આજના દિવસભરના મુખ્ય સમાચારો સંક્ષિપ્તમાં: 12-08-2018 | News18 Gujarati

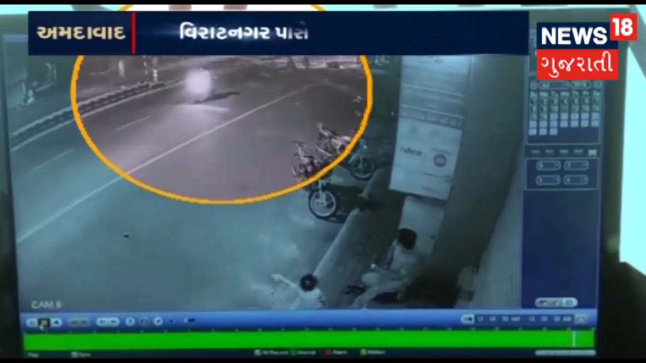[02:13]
તો બાઇક પર આવેલા ત્રણ શખ્સોએ ચોરી કરી હતી અને ત્યારબાદ ત્યાંથી ફરાર થઈ ગયા હતા. ₹25,000 રોકડા અને આ અંગેની જે ચોરીની ઘટના રહી છે તેને જોતા ઝડપી કાર્યવાહી પોલીસની જોવા મળી છે.